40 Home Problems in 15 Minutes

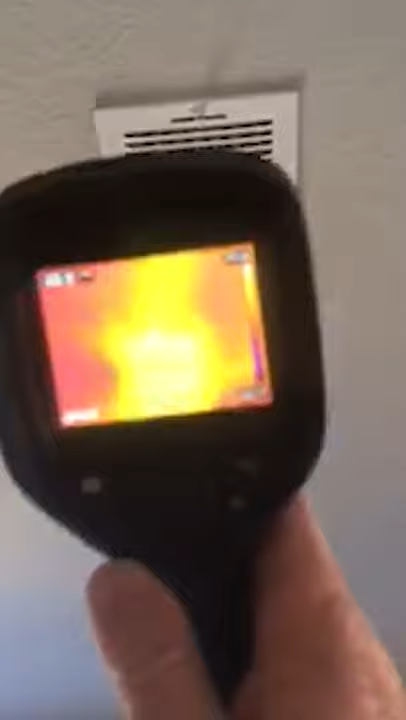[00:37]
it's getting hotter than when I was running the heater cycle I don't think that is the correct
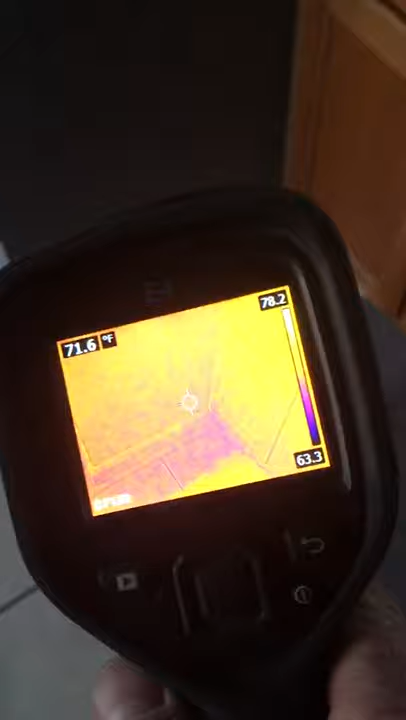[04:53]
On screen: spot 71.6°F
I know it's a little dark stuff around the bottom there so I thought let's take a look at
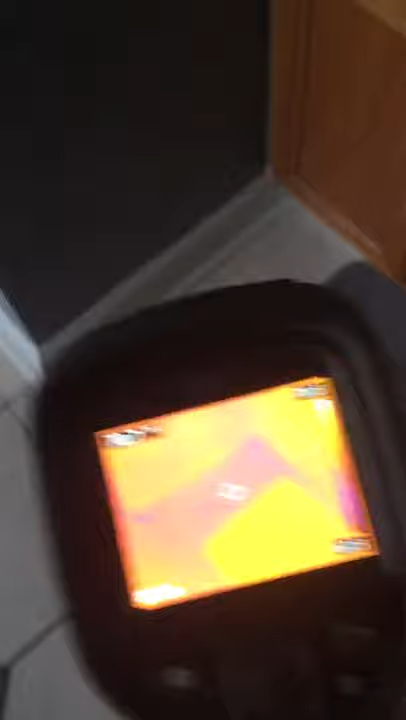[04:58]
that water standing right here water
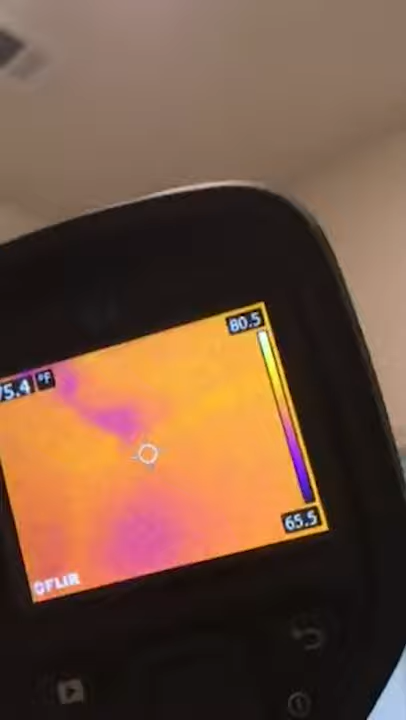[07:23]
I don't think I need the moisture meter on that one